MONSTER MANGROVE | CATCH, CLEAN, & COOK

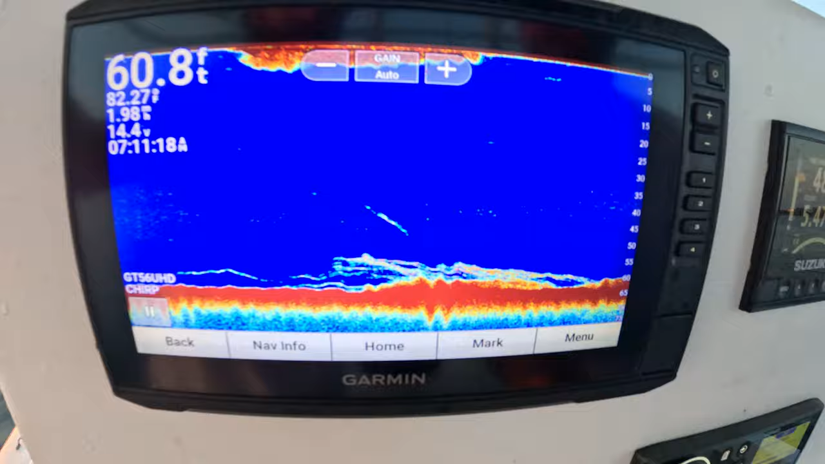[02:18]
On screen: depth 60.8 ft
The critter's on the bottom. There's a party this morning. TGIF. Let's see if we can get on them.
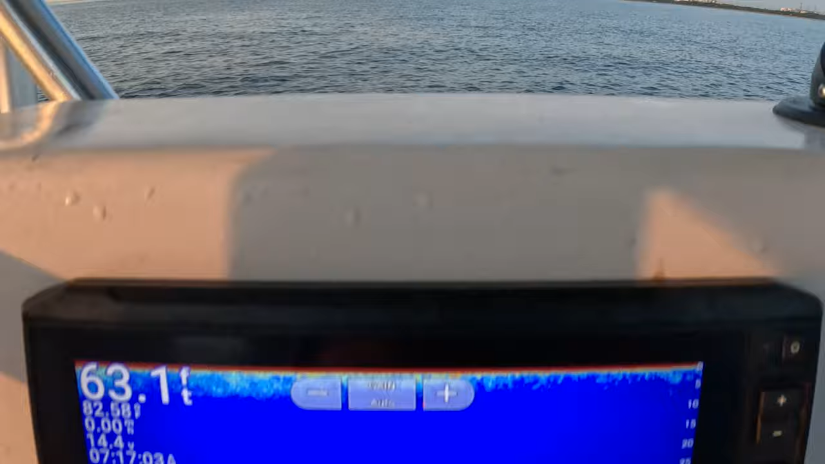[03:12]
On screen: depth 63.1 ft
So we are tight on the anchor, 63 foot of water.